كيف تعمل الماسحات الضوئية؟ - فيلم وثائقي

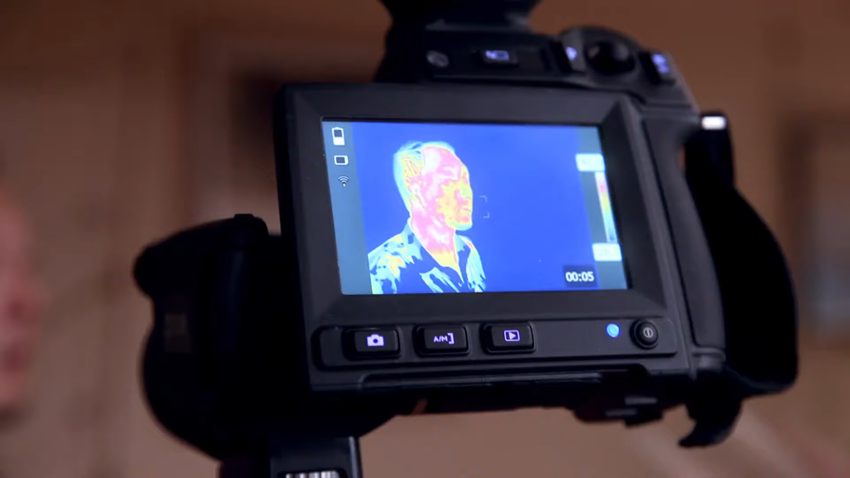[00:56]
الأشعة تحت الحمراء طيف آخر لا تدركه أبصار البشر ولكن بواسطة كاميرات خاصة يجوز رؤيتها
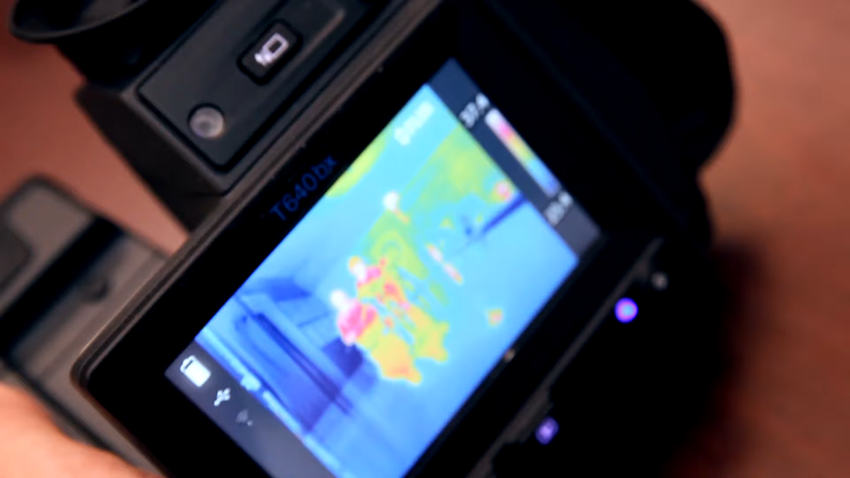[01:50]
رؤية الحرارة بالمعنى الحرفي تلك الحرارة التي تنبعث من كل الأشياء المحيطة نعم الرؤية وليس مجرد الإحساس
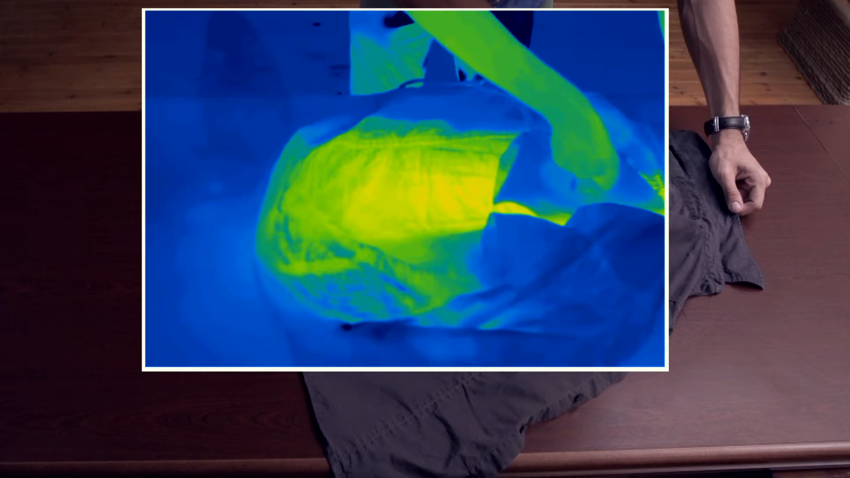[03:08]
والبرتقالية الناصعة والصفراء أدفأ خلافا للرأي المنتشر لا
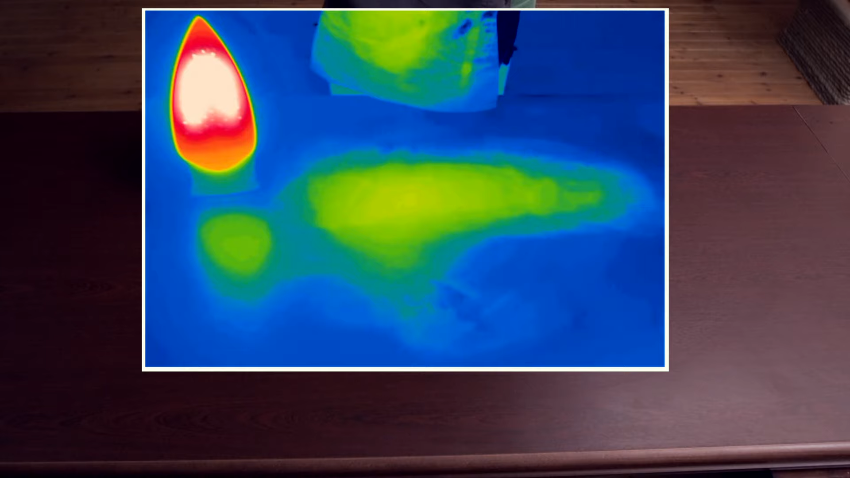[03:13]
توجد في الطبيعة أشياء لا تشع
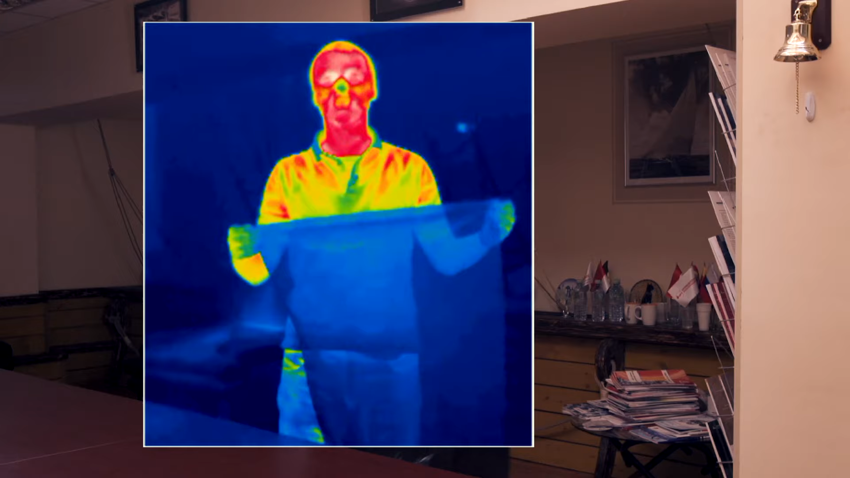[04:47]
فتتركز علي وبالأحرى هذه أشعة تحت الحمراء التي تخترق الكيس لكن هذا ليس كل شيء
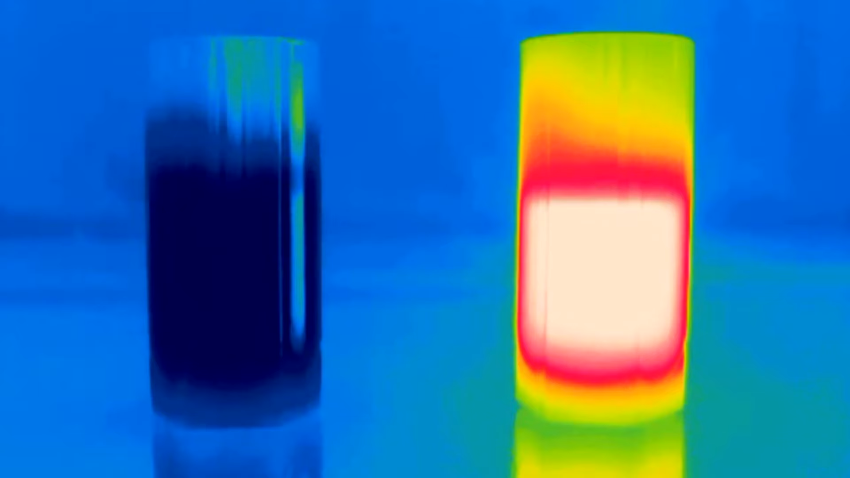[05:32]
الأزرق يعني الماء البارد أما الأصفر الناصع أو
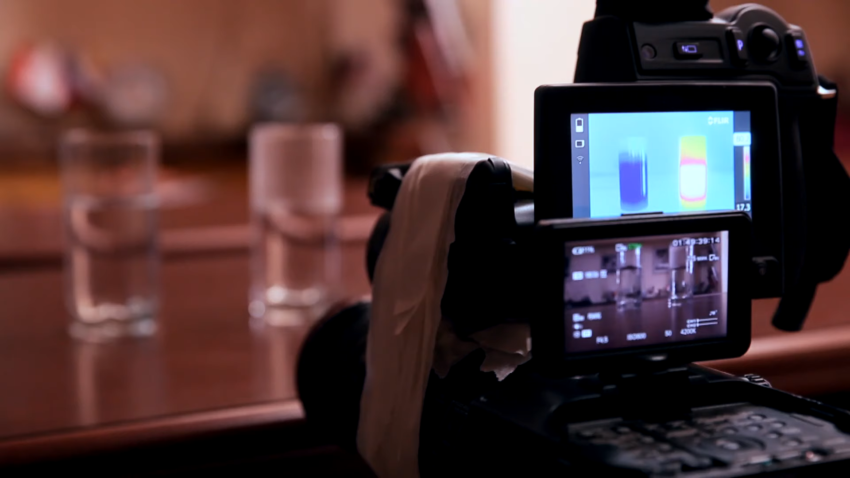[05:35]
البرتقالي فهو الساخن وبالمناسبة
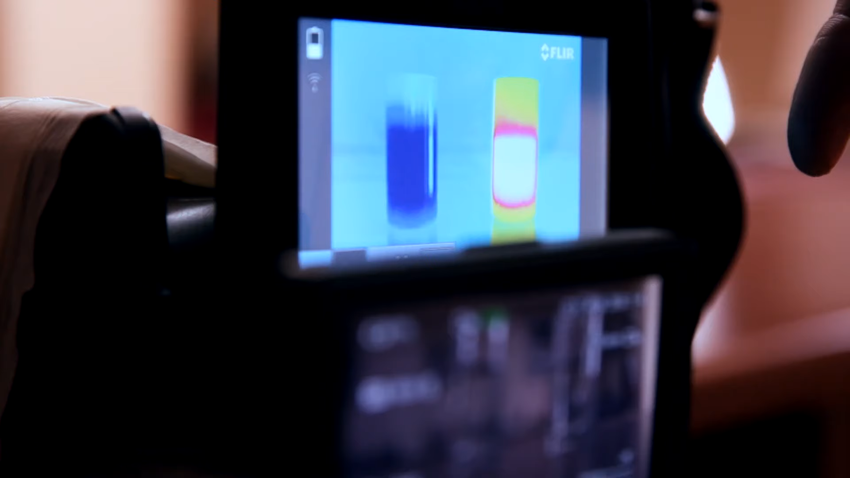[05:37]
إنه منظر جميل جدا هنا يكون شيء بارد وشيء ساخن قريبان من
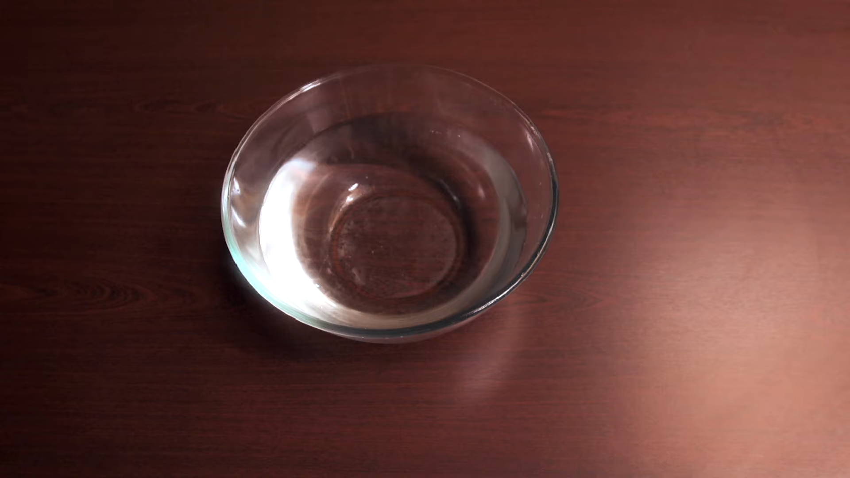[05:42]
بعضهما هكذا يبدو الماء البارد وكأنه نفط وهذا ما سيحدث له إذا بدأنا
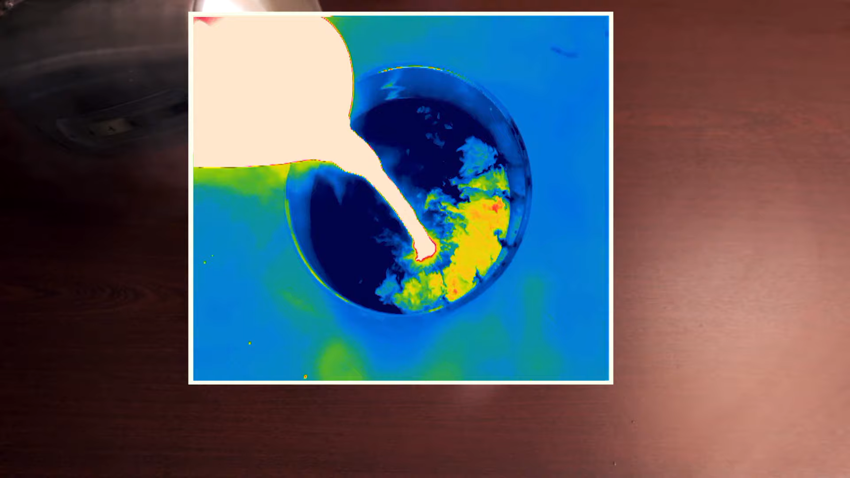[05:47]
نسكب فيه الماء المغلي من الإبريق تبدو كل طبقات الاختلاط بين السوائل مختلفة ضع يديك على الطاولة اخلعها فلن ترى شيئا
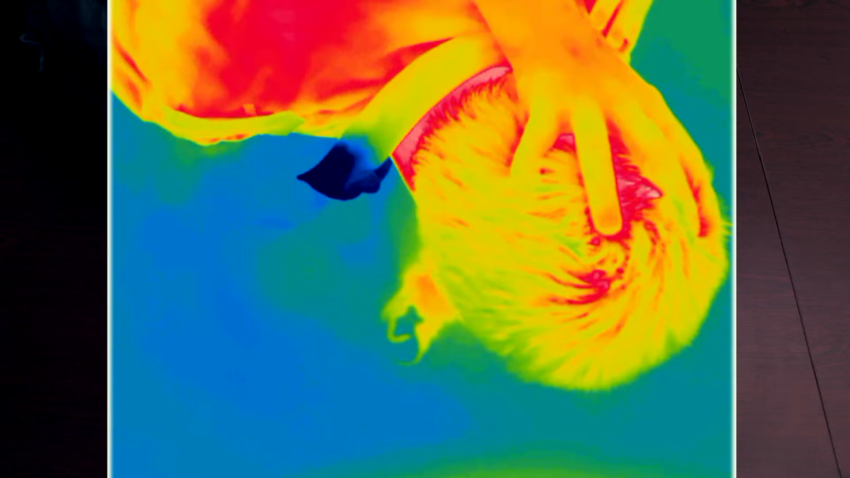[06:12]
الشكل لن ينطبع لكن الأثر سيبقى على الطاولة لا يراه أحد سوى التصوير الحراري وبعد حوالي دقيقتين سيتلاشى هذا ما كنت أريد أن أفعله منذ وقت طويل
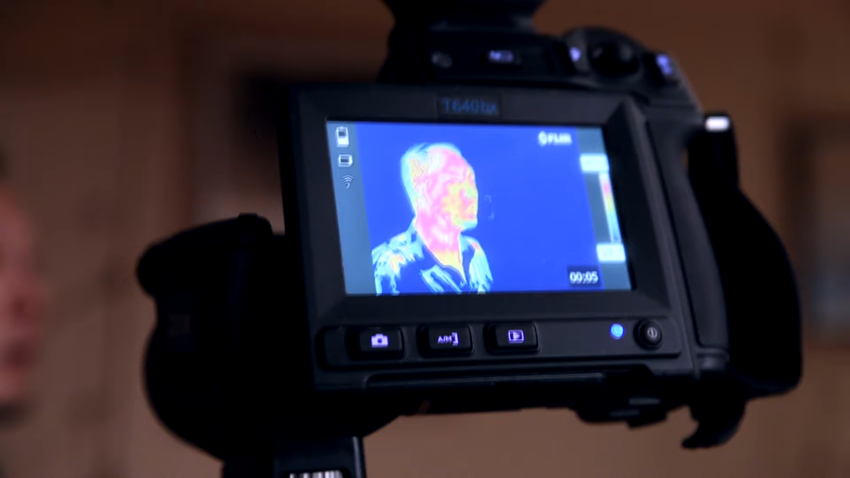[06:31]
عبر التصوير الحراري وكأنه حبر أو نفط ويبدو الوجه ملطخا